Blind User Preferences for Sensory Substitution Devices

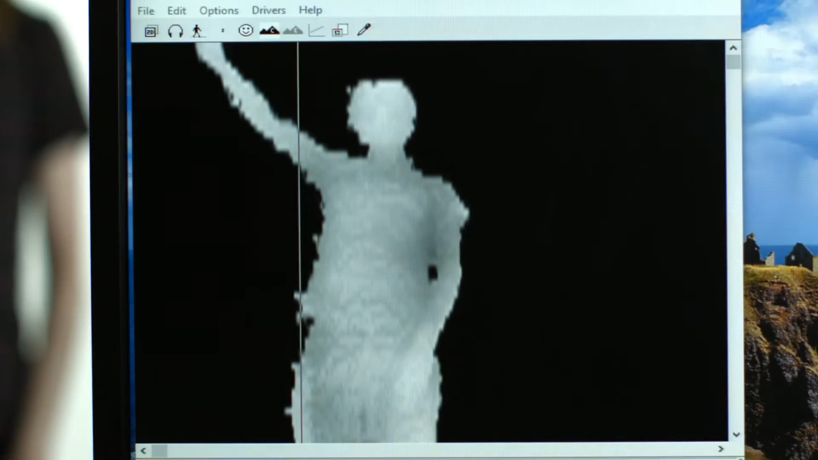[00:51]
Now if they put the arm down and they decide to put the other arm up, then I can hear the change in the shape as well.